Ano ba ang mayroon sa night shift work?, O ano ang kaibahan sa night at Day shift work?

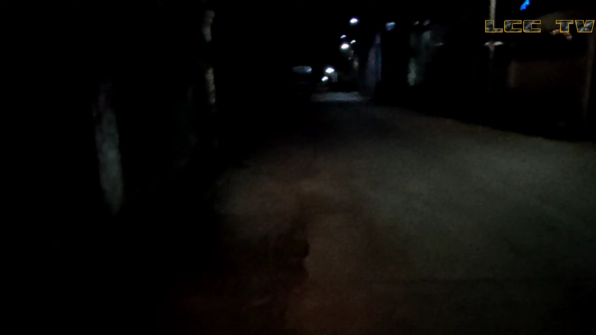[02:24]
yes go go go medyo hindi po maganda yung ilaw natin mga ka LCC parang nasira kaya dahan-dahan lang siguro tayo kasi hindi talaga maganda yung performance ng aking ilaw madilim na madilim hindi po, klaro yung daan mga ka LCC